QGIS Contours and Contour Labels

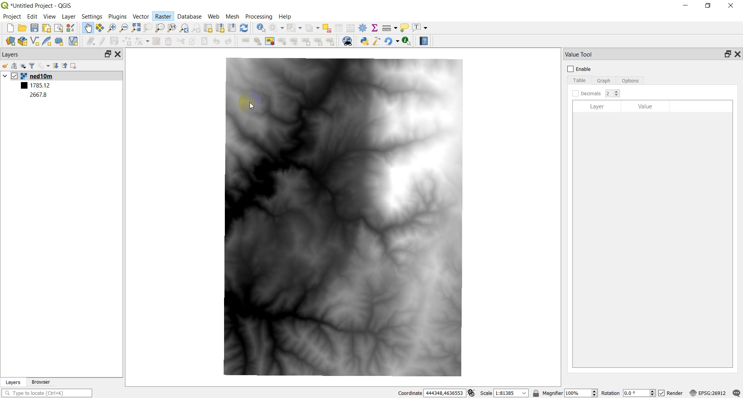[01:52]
okay so now we've got this dem added creating contours is actually really simple in QGIS we're just going to go into raster and extraction here and contour and it's going to bring up a dialog box here for us it's going to we're going to have input layer which is our dem we want band number one
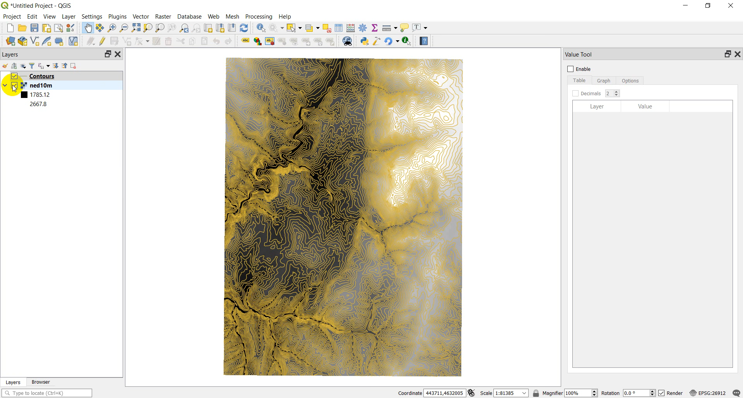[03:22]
going to go ahead I'm going to turn off my NED you can see those contour lines there let's go ahead and open up the attribute